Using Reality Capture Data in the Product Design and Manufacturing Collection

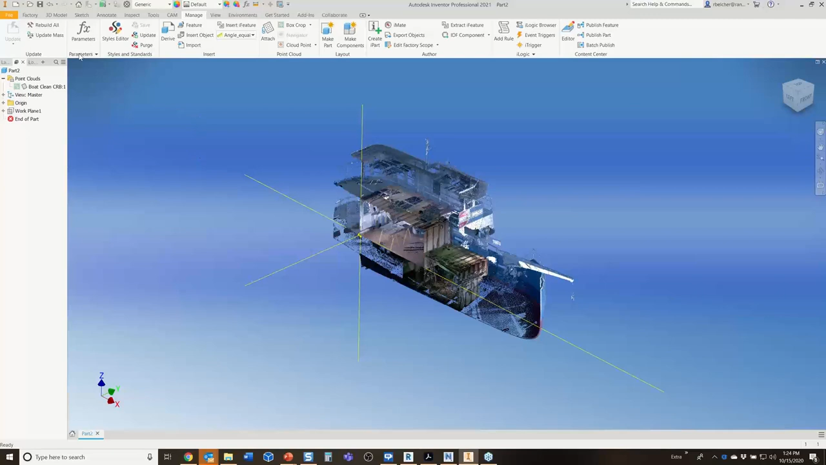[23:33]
I'm going to use on the 3D model tab, I'm going to use the import command. If you've ever done a DWG underlay, that's exactly what I'm about to do here. I'm going to go and let's see.
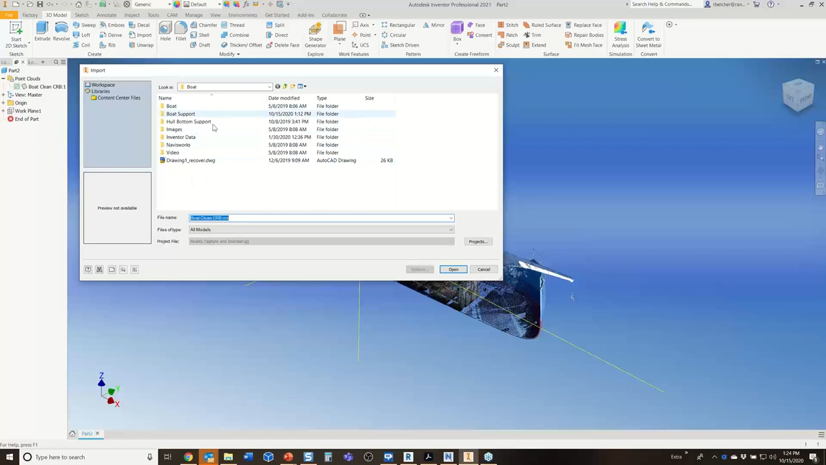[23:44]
I'm going to go grab my AutoCAD drawing.
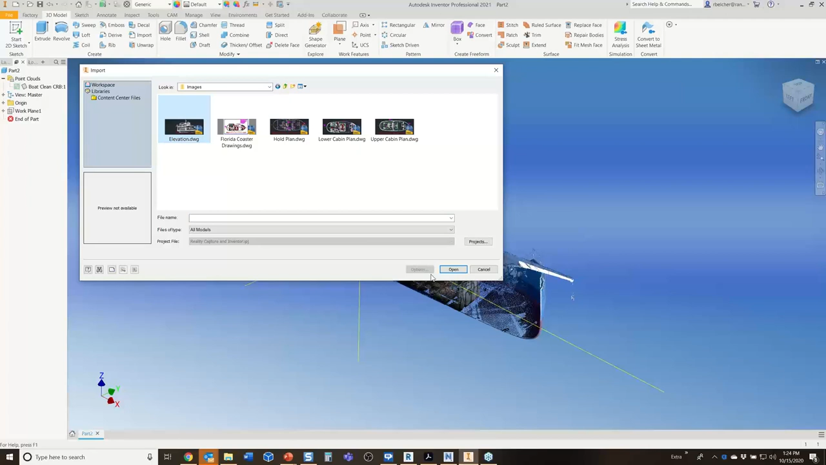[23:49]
And I have a work plane here. I want to select that.
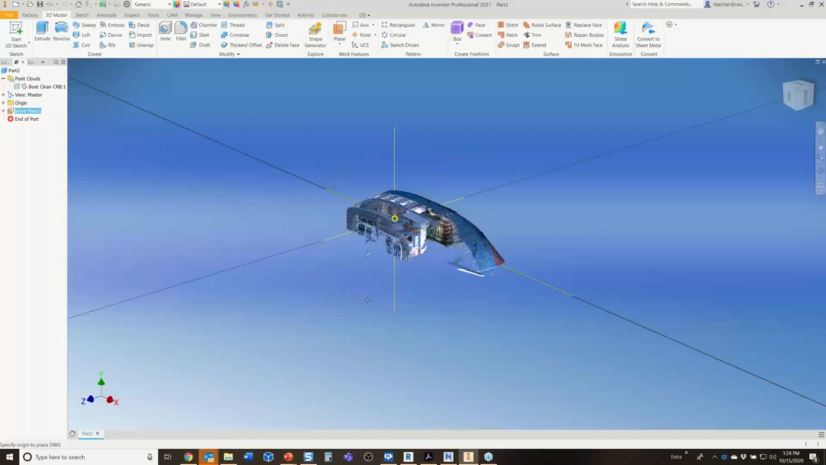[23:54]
And then I need to anchor it at the zero, zero point there.
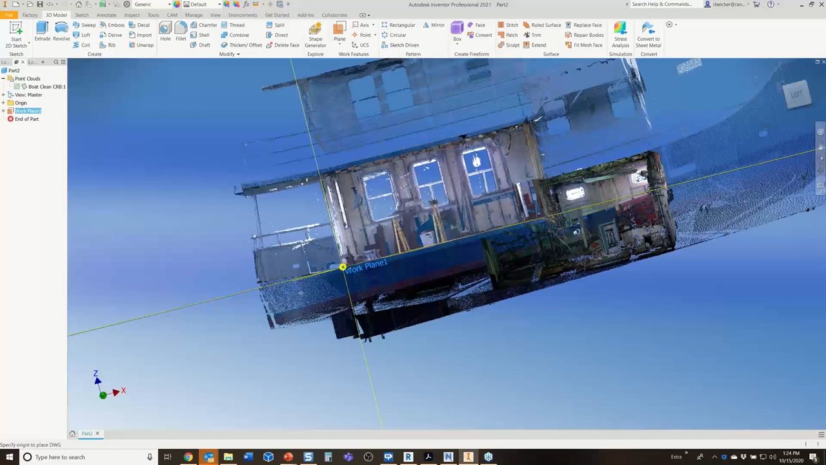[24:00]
So I just made sure when I put this together, I made sure that the origin in the AutoCAD drawing was the same as the origin in the point cloud.
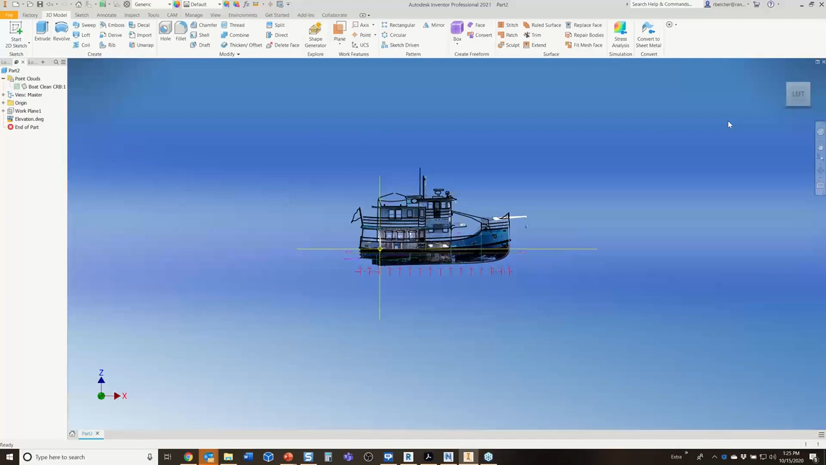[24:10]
So that when I put them together, they lined up perfectly that way. You can adjust the drawing if you need to. I can move it a little bit up, down, left, and right to make it suit.
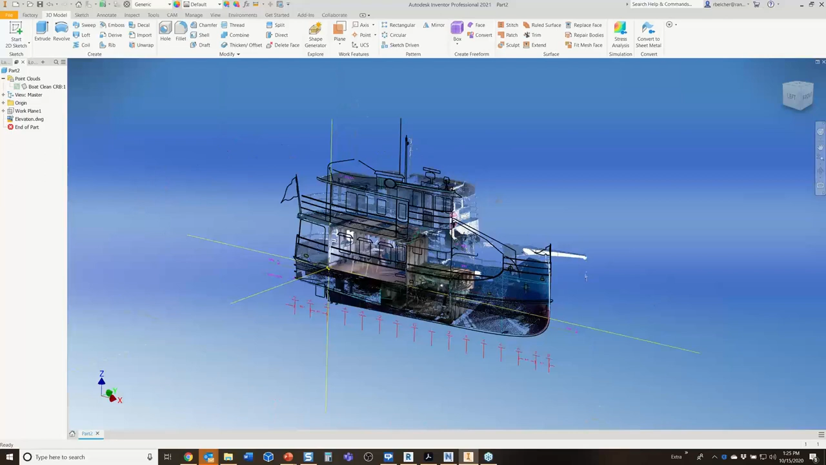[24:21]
But I think this is a fantastic place to start modeling my data. In particular, with a ship, you want to divide up the ship in equal spaces. These are called frames.
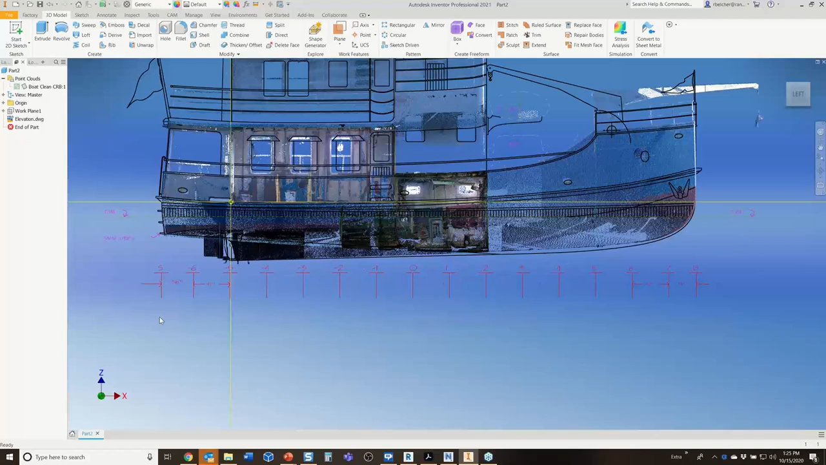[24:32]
And you see those are listed there. And I can develop sections of the boat and how it looks based upon, you know, that particular frame line or what particular water line I'm looking at.
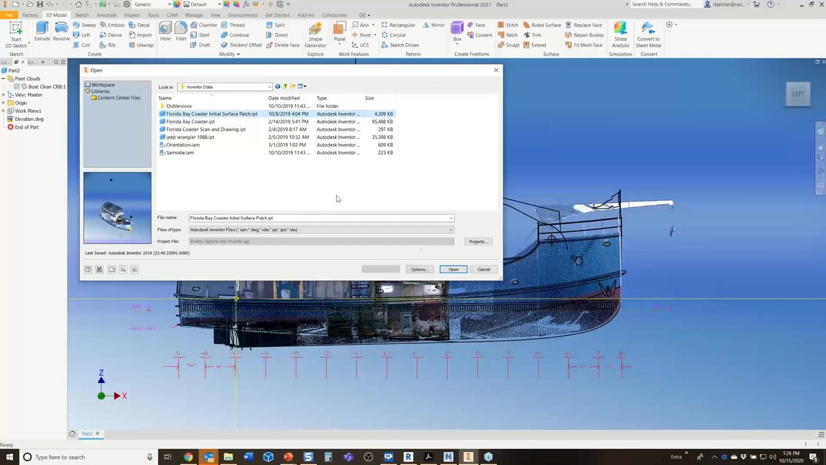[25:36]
it's called my initial surface patch. I basically saved the boat at this particular point to kind of share with you what I'm doing and how I'm getting there. What I've done here is I've actually traced a couple of the lines on the boat.
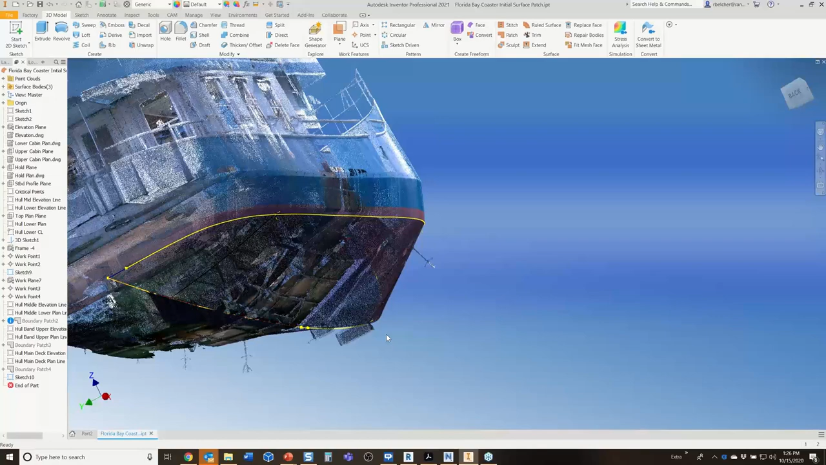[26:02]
These are, if you look, these are where the hull kind of has a knuckle in it. So there's actually a distinct edge right through here. I'll show you how I got that in a minute. But I basically traced these edges. I traced the center line.
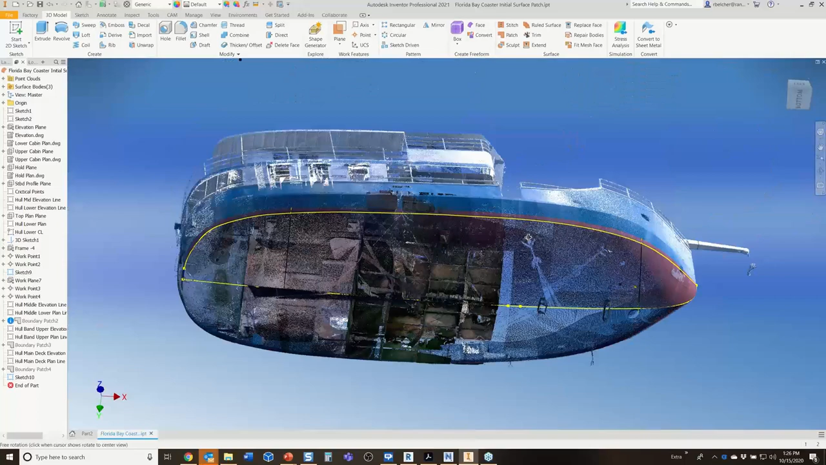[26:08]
And then I used the box crop tool to get a good cross section of what the boat looks like at that particular area.
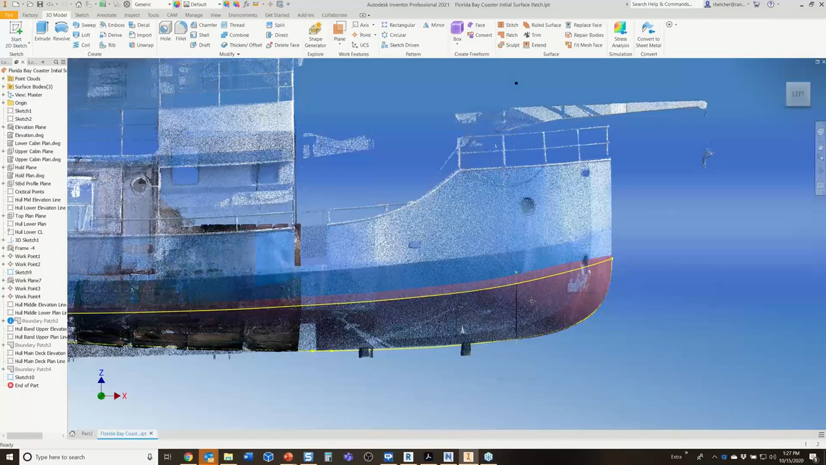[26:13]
So here again, going back to the manage tab and box crop, let me show you this real quick. So you can use the box crop tool to just take the cross section of the boat.
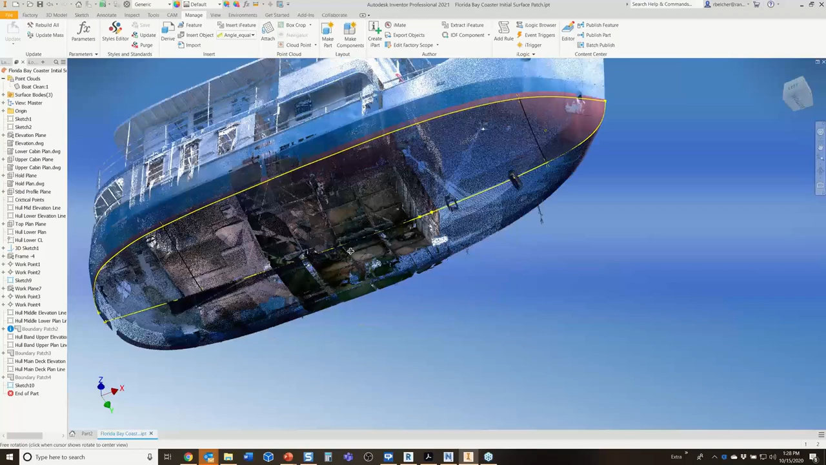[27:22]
So you can cross section the boat anywhere you want. And then we can use something like a surface patch. Now, you can develop any modeling feature you want. But for hulls, I like the surface patch option. So I can take the outline. I can select all of that. I can add rails, these little guidelines. These are my rails here.